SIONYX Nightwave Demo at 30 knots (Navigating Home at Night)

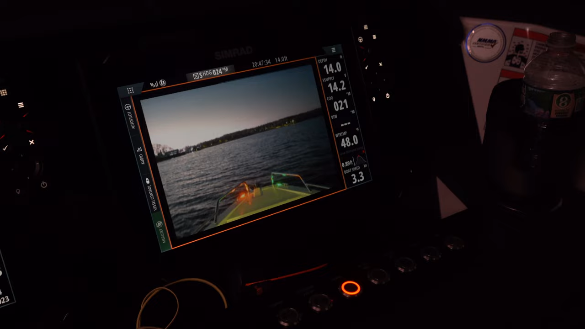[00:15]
We're going to take you in a real-world example of exactly what this camera can and cannot do for you being out on the water at night.
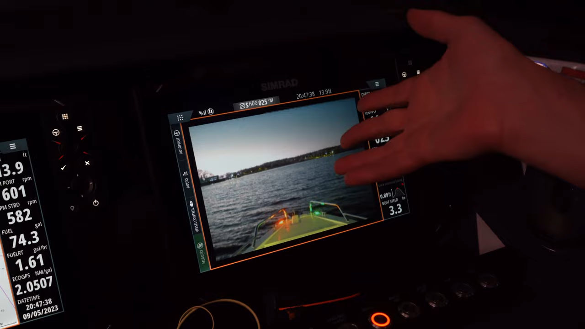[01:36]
compared to what I can see outside, this gives me some really great visibility. Again, I'm only going 3.3 knock-a-miles right now.
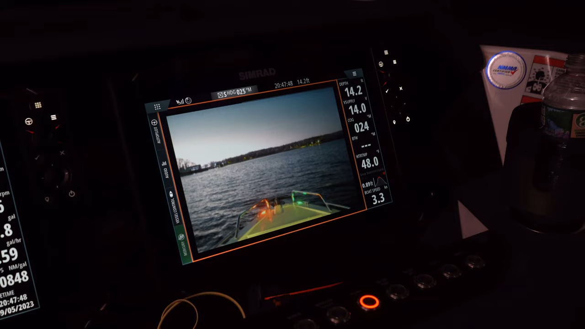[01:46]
Most of the videos I've seen regarding Psyonix have been at that still, but I'm not interested in doing three knots.
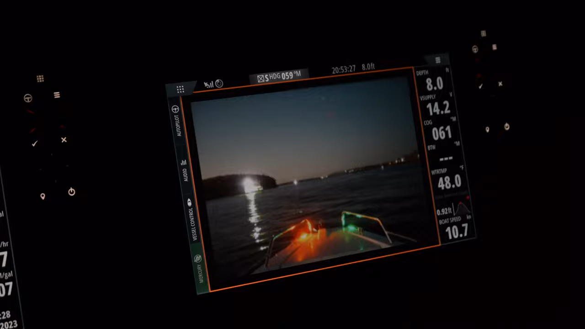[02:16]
Passing by this ferry boat right now,
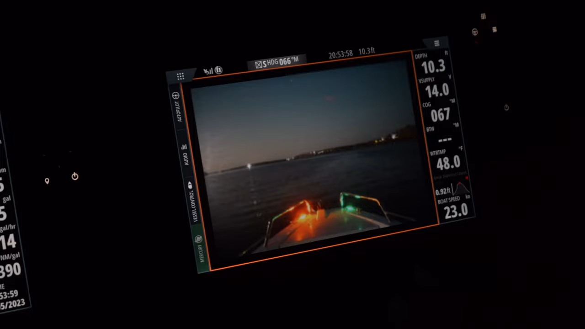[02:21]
and as we're slowly accelerating, and you can see at some points this Psyonix camera connection does skip a little bit,
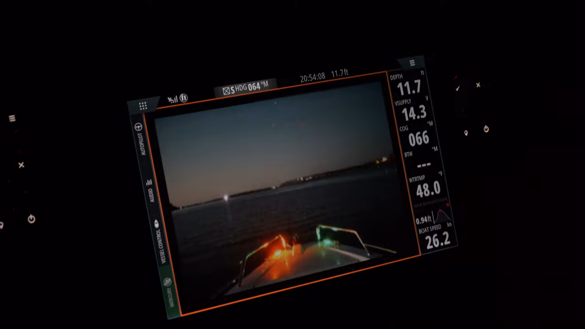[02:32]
but for the most part, it's quite good. At night, I'm finding myself cruising in, you know, in the sub-30 knot range, you know, 28 or so.
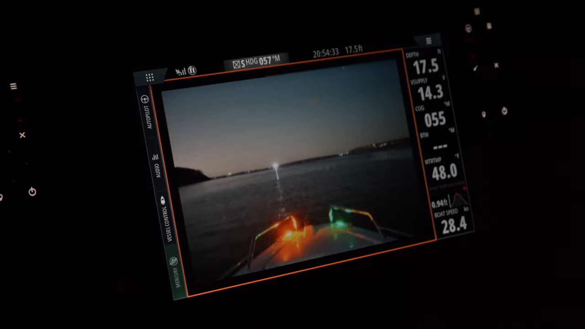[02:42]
I've got another ferry boat ahead of me.
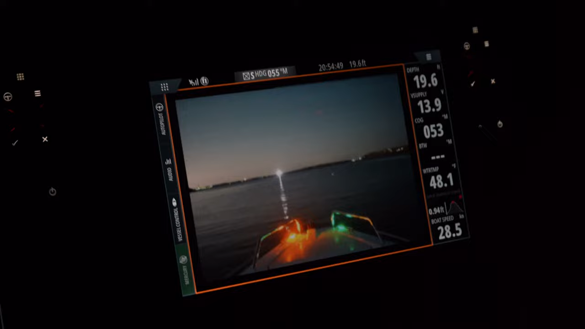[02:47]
You can start to see, you can see this ferry boat light right here on the Psyonix camera,
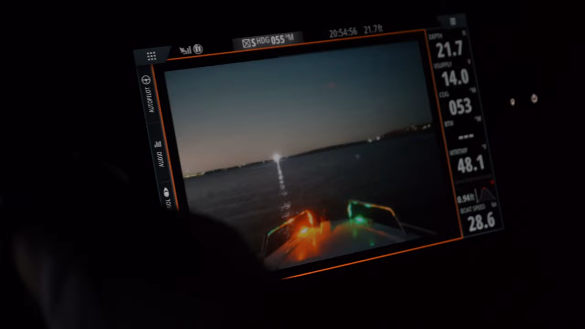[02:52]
as I can also see on my GPS screen.
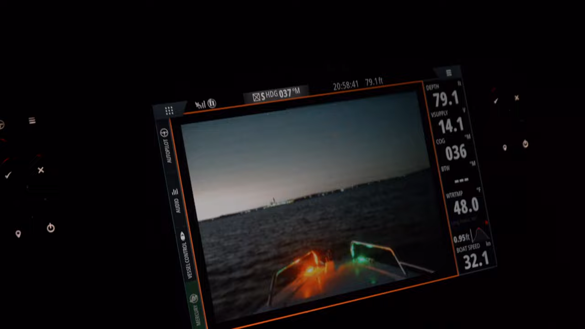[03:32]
So right now, in this moment in time, there are no lights around the horizon, so you're not getting a lot of light from Portland Harbor or anything like that.
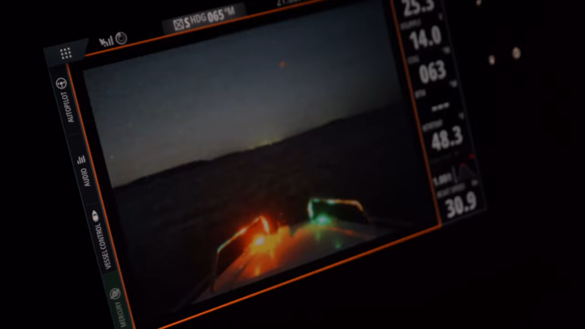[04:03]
Looking through this windshield, I don't really know, you know, this being a low-light camera, I'm not sure where the light is coming from. That's being able to pick up this decent picture, but we're doing 30.9 knots right now. This is still giving me a really excellent information here on what's ahead of me.
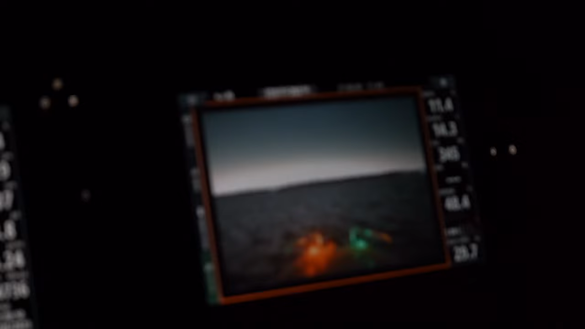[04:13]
Coming up the Royal River here is still a very technical, tricky waters to navigate during the day.
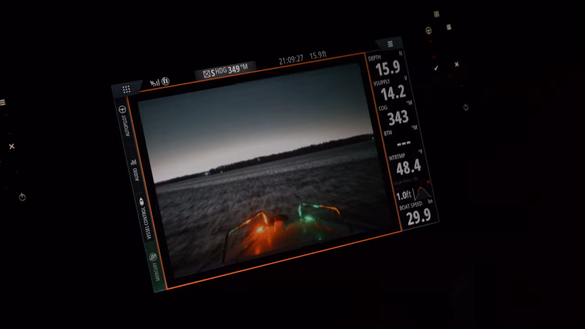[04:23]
Now, of course, all that is compounded at night here, but with my dual screens here and the help of the psionics,
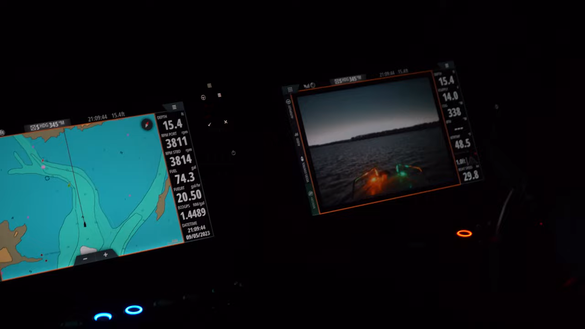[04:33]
I can, we'll be able to get a really good picture on exactly where I am along the Royal River.
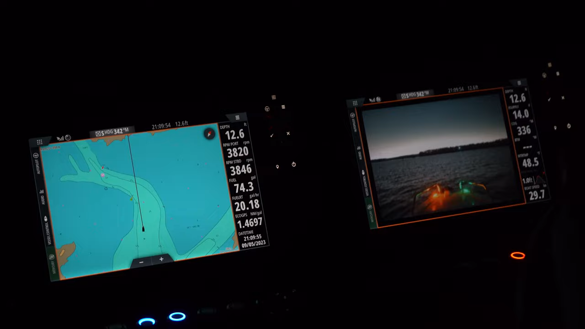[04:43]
So I'm just passing by this illuminated buoy here,
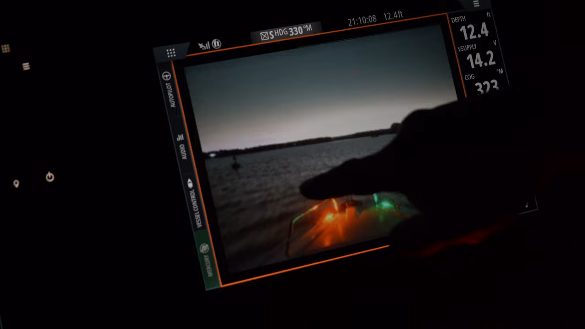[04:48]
and now I'm going to be looking for my red nun on the screen.
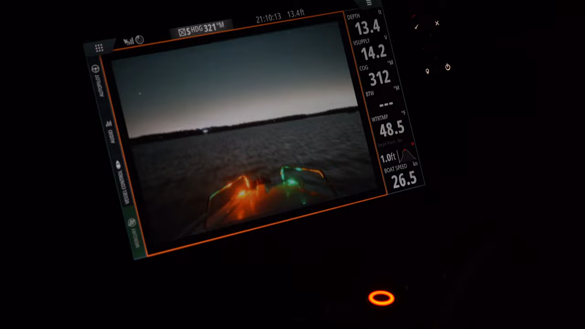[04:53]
My red nun's right there.
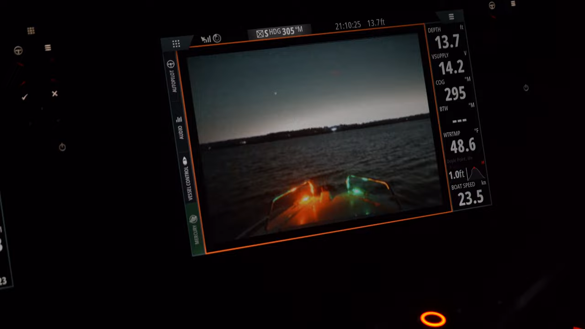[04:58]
Cannot even remotely see this through the windshield,